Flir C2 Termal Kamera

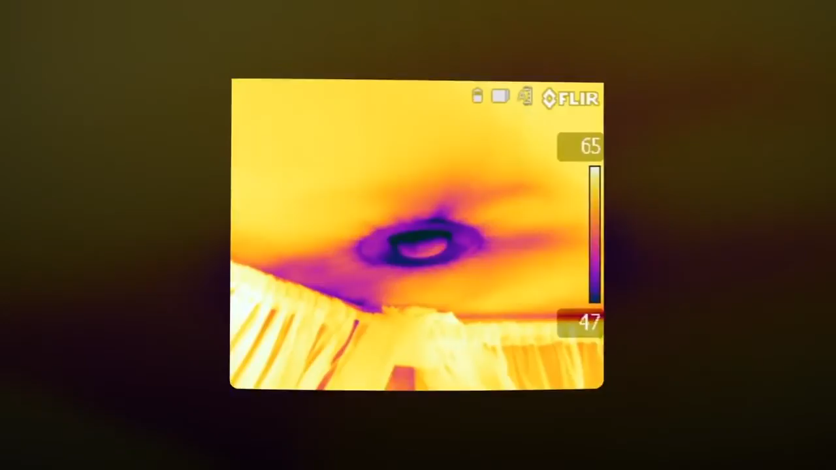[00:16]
As the industry innovation leader, FLIR's definitely got it down.
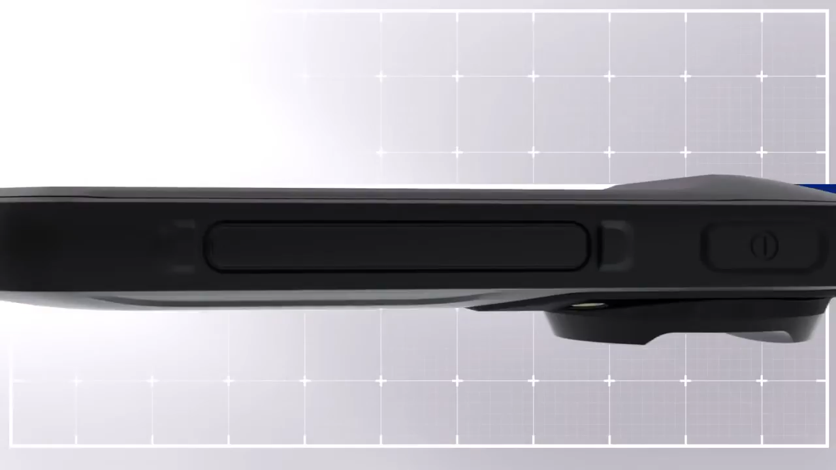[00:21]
Down to simply this, the FLIR C2. The world's first fully featured pocket portable thermal imaging camera.
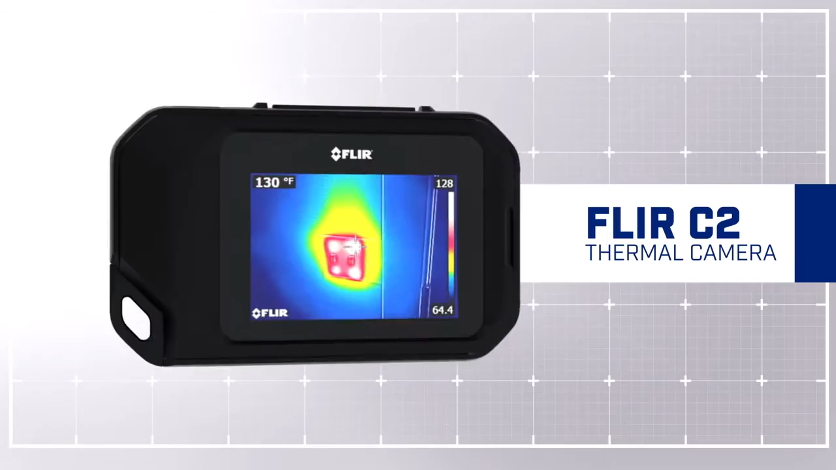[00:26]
Keep it on you, ready to go,
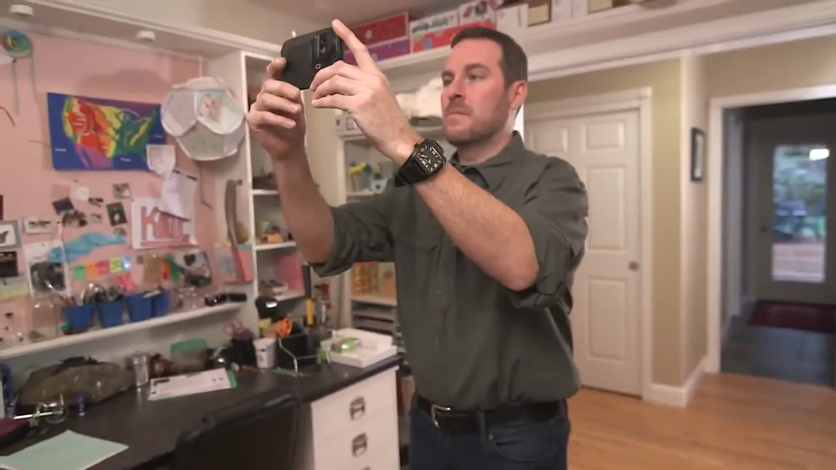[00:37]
See what you couldn't before, like heat loss and where to improve energy efficiency, trouble spots in roofing, and pipes behind walls.
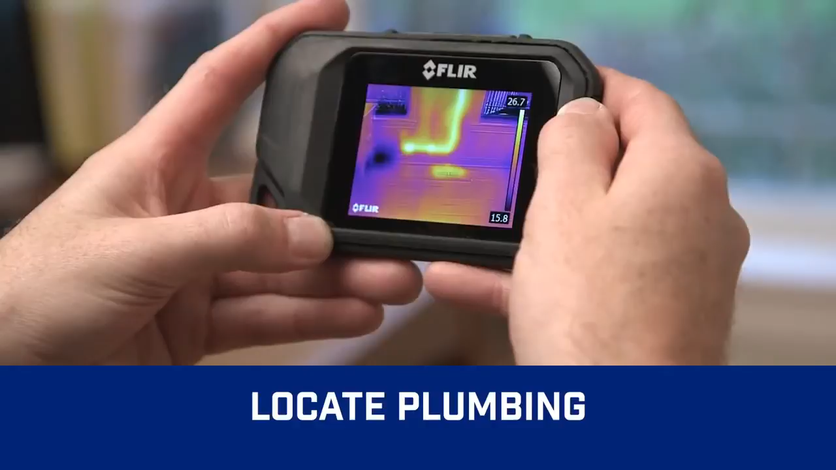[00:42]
Find subtle signs of water damage, check heating systems and airflow,
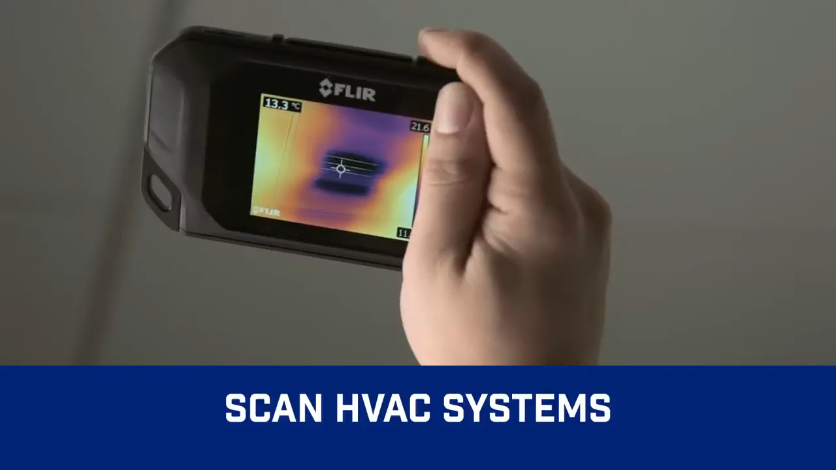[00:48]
scan for electrical hot spots, and more.
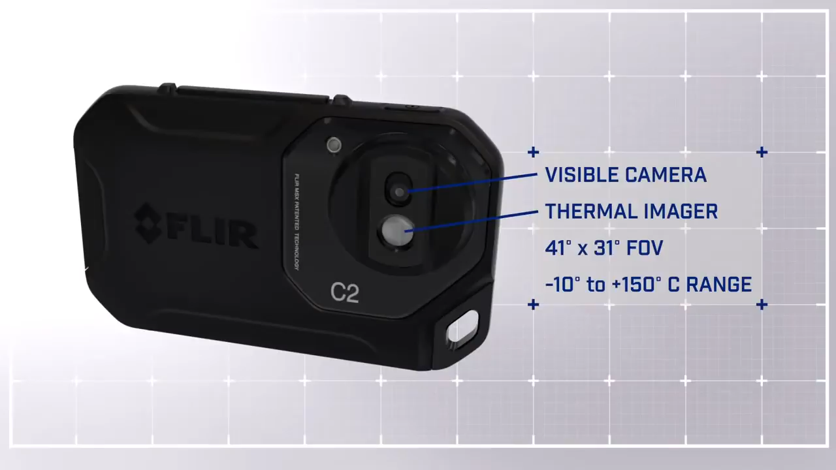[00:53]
Featuring a thermal and visible camera with a wide field of view, the C2 captures what building professionals need to see. And keeps things simple, with touch screen control that puts diagnostic tools at your fingertips.
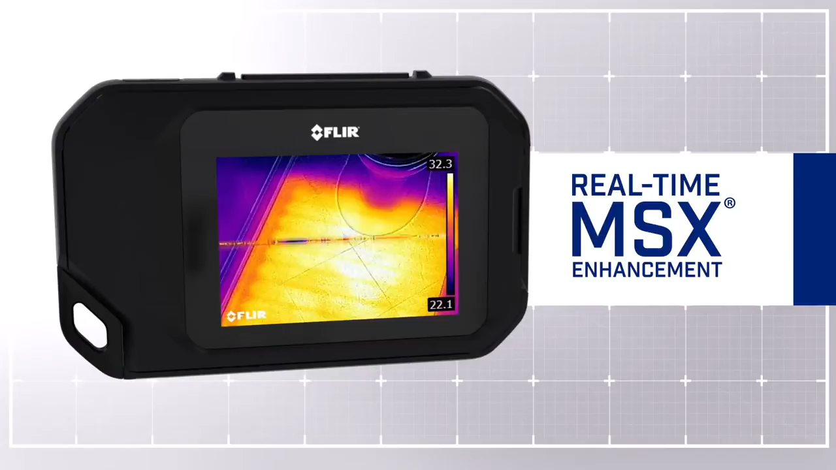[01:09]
A built-in work light and flash.
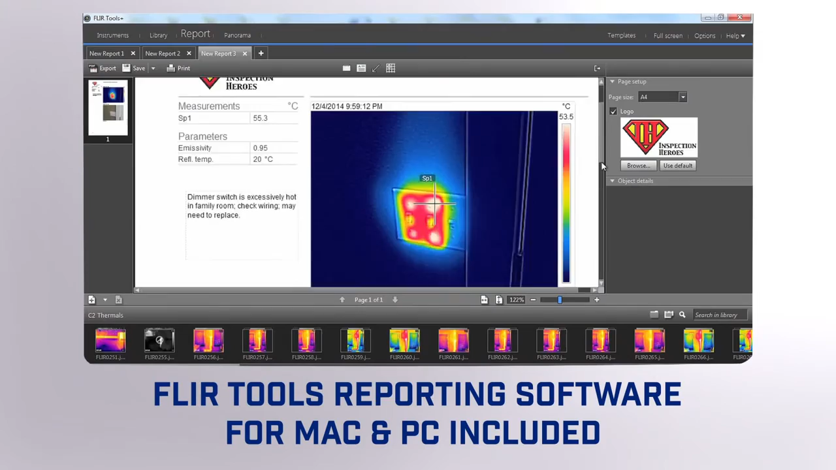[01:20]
On screen: spot 55.3°C
That puts a lot of power in your pocket. Power that can really help build business.
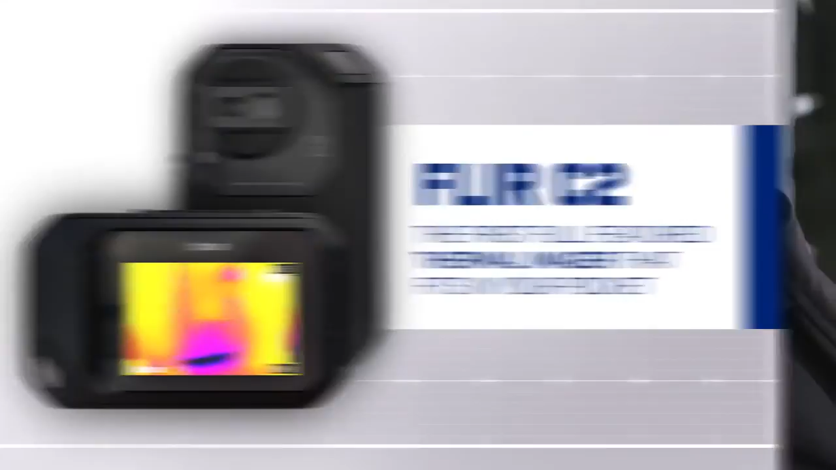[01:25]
The C2. From FLIR. DAVIDECFA DAVID